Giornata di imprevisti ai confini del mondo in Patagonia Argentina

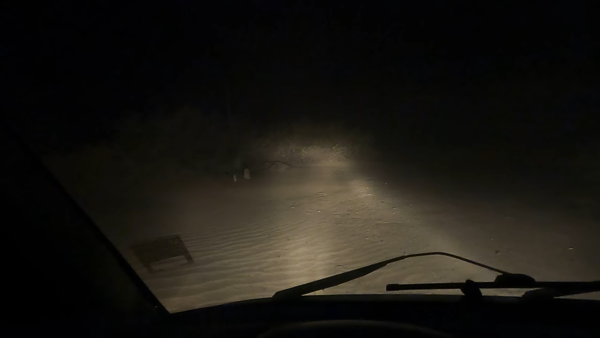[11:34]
Questa notte ci stiamo spostando perché c'è una tempesta di sabbia e il van sta ballando. E sono pure insabbiato alle 5 di mattina.